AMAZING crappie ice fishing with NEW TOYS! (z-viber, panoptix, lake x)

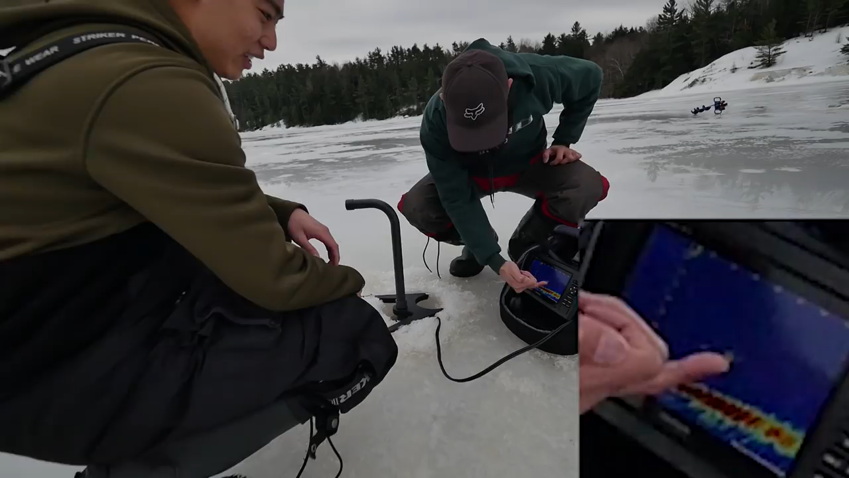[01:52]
Looks like it. Let's confirm which way we're pointing. It's this way. Oh, it's this way, sorry.
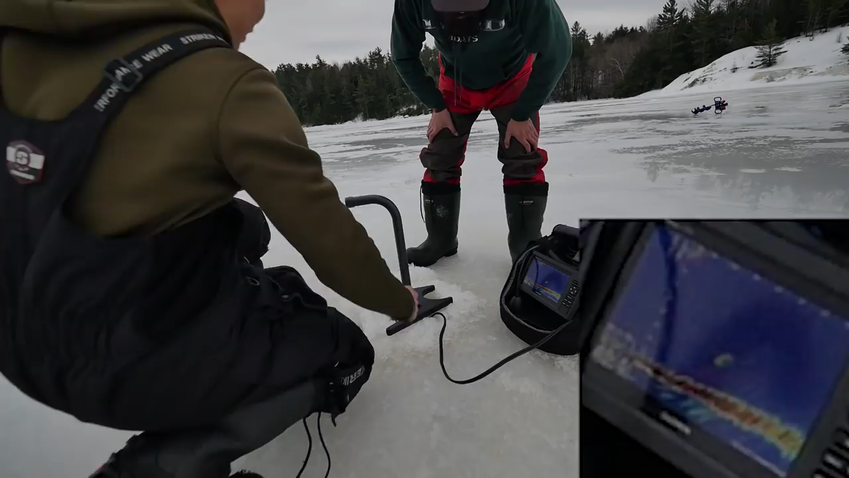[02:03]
Yeah. That way. Fish are this way. Okay.
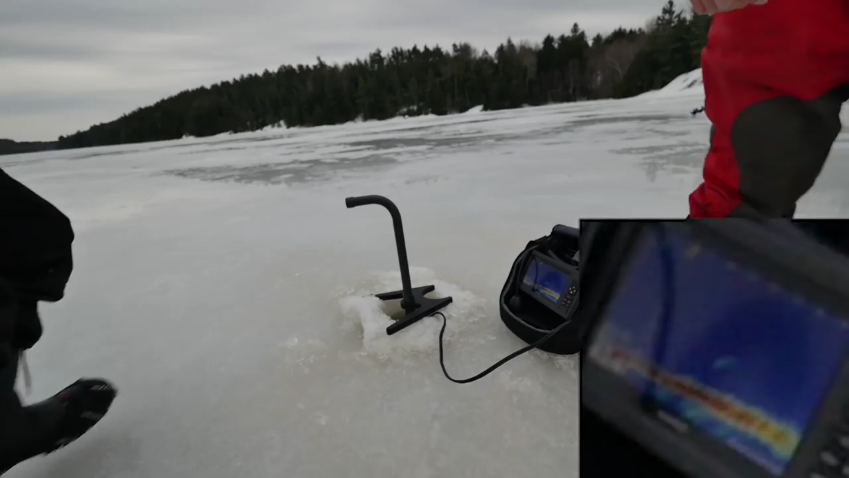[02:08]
40 feet, so... I don't know how... That way.
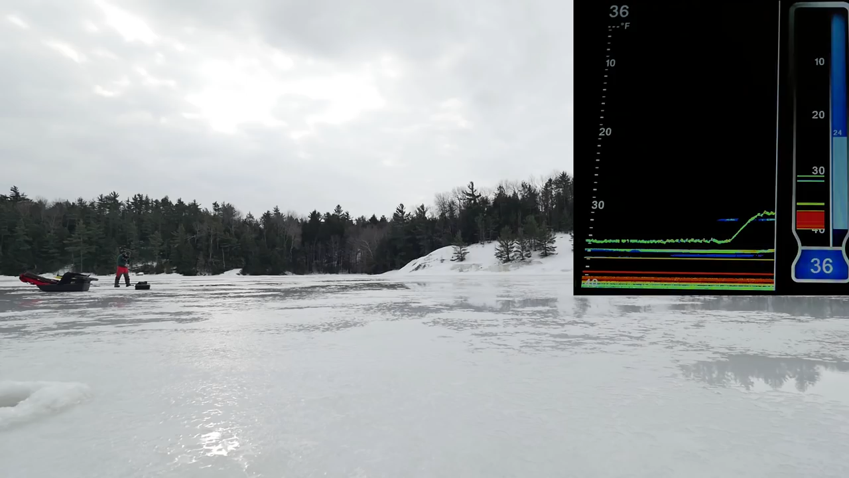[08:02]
Oh, here comes one. Here comes one. Here comes high flying. Flying, flying, flying. Flying. I missed it. It's okay. Here comes another. Yep, got it.
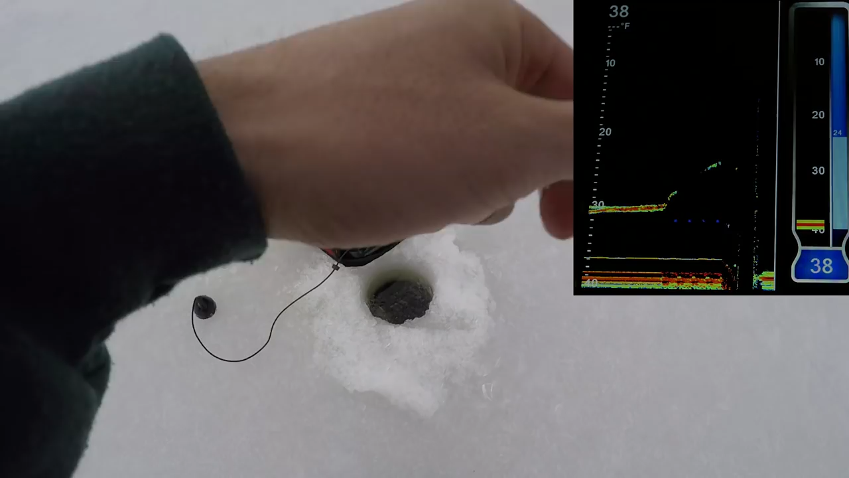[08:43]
Got it with the Viber. And I'm reeling in with the friggin'.